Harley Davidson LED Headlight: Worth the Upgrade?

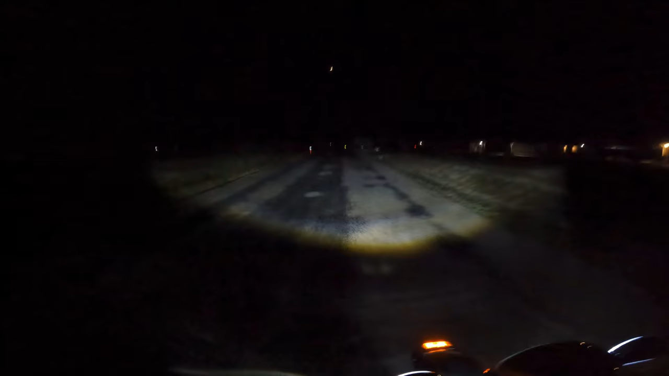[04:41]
Oops, I hit the wrong button. That's back on low beam. I mean, I didn't even like getting out at night with the stock lights on. It just, it wasn't enough light for me to feel comfortable. That's back with the passing lamps on. But especially where I live with the wildlife, there's a lot of deer around this area.